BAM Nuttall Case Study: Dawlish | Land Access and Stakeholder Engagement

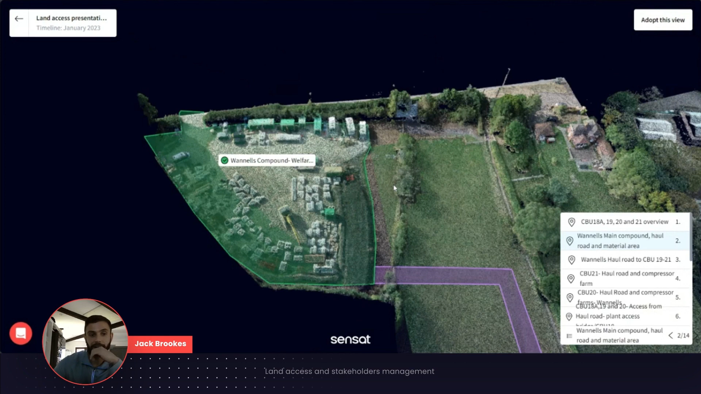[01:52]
through what we need in in the different areas by just using the viewpoints and the presentation function so it allows me to walk the agent through each of the areas it very it enables them to have a